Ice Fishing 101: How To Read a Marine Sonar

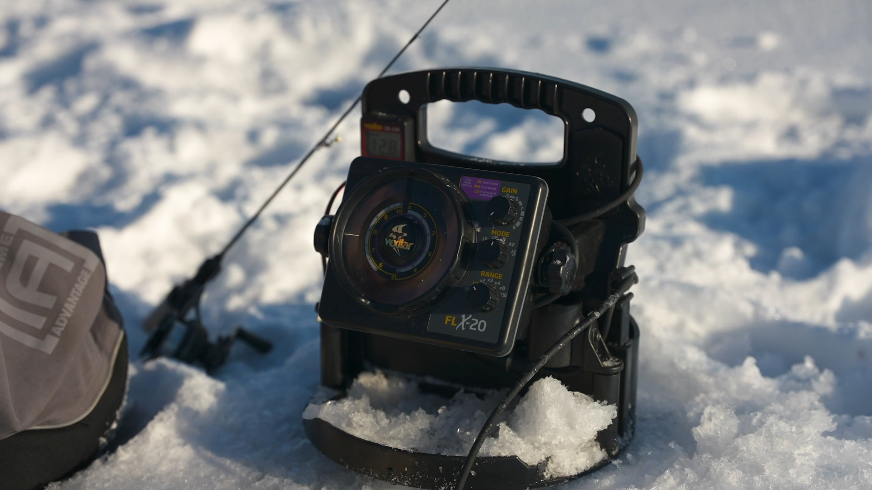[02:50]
FLX 20 but I also have an accessory on top of this the digital depth readout and so it tells me exactly what depth I'm in right now and it says 12.8 feet well right now with the range at 10 feet I can't actually see my image on here because it can only go down to 10 feet so I put it to the setting times two and now I can see the bottom so here's what we've got this red line at the top this is the ice this is the surface of the water column then the next red line solid red line that you
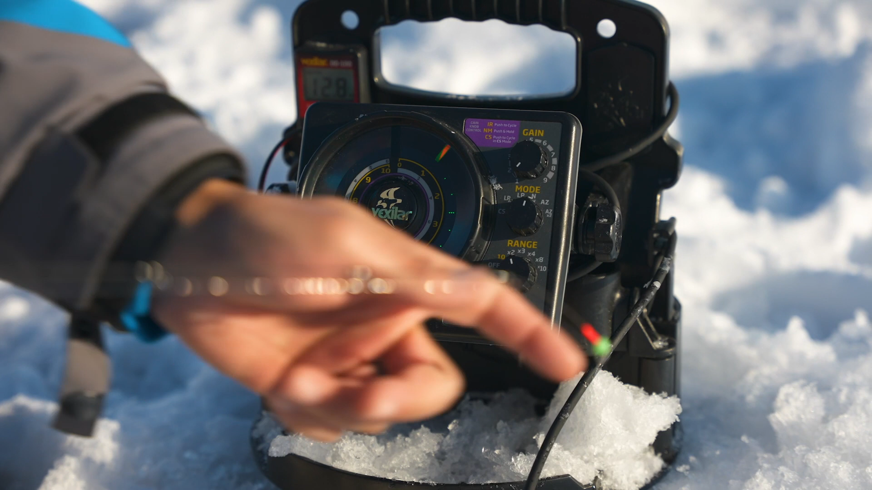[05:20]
below the ice now as it drops i can see this looks like i probably have a fish there this target i've got some weeds down here at the bottom and these red marks we just we call those targets and i try to put my jig right above it i want to get those fish to try to chase and to come up towards it so you can see my jig right here as i move it up you can see real time the jig moving up and you can see these smaller fish chasing it and when they get together one of the important
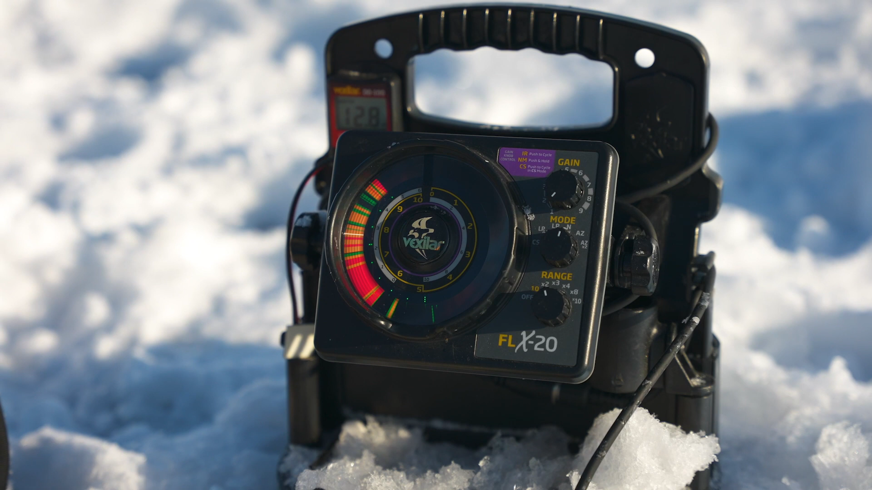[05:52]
things is that you're not only focused on your electronics but that you're also watching your rod tip because that's your strike indicator even though the electronics